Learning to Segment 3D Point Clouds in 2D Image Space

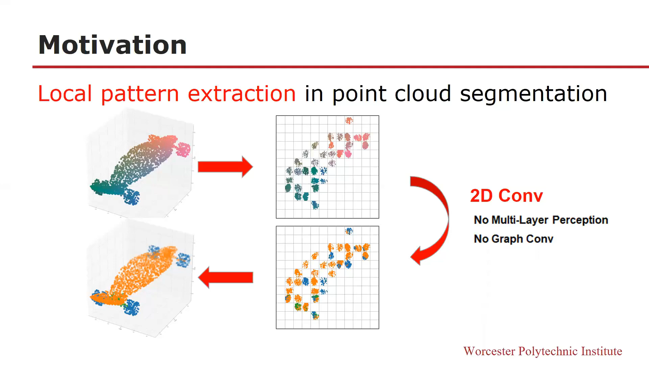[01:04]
By employing the graph drawing technique, the image representation of 3D point cloud keeps most of the local pattern between points, which are explicit to the well-studied 2D series like QoNet, ResNet, and UNet. Here is the overview of our solution, which has six steps.